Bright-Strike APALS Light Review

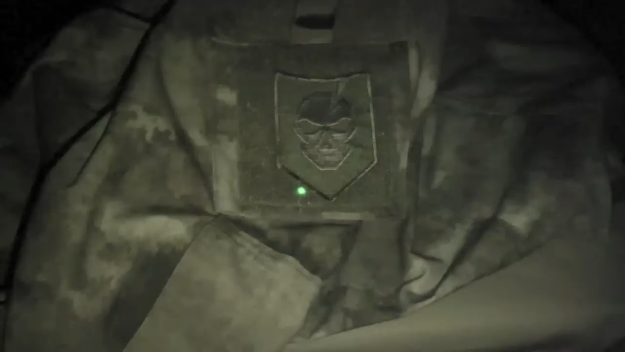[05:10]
So here I have a green APALS in the ATACS uniform, and as you can see, it will shine right through the material, including the female side velcro. It's a great option for marking your uniforms or your equipment at night, working in low light situations when your buddies are pretty close,
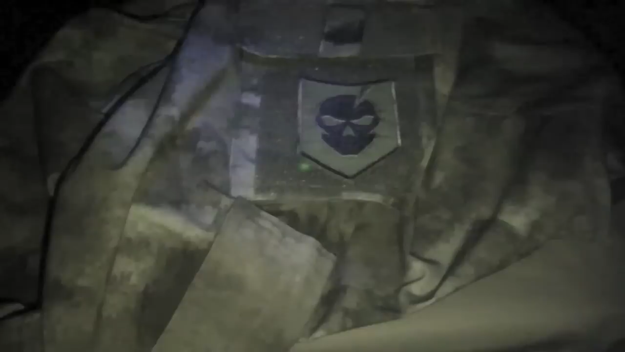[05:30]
but you want to identify yourself. This would have been great in training to identify different teams by different colors at night, things like that. The standard was chem lights, but I think these work much better.
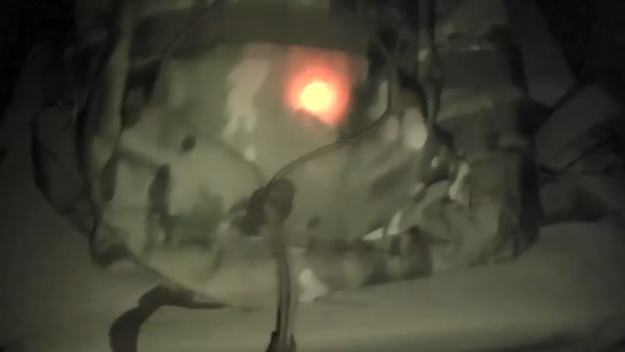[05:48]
So here we have a tactical tailor backpack with a amber APALS in one of the pockets. The thinner material really lets the light shine through there.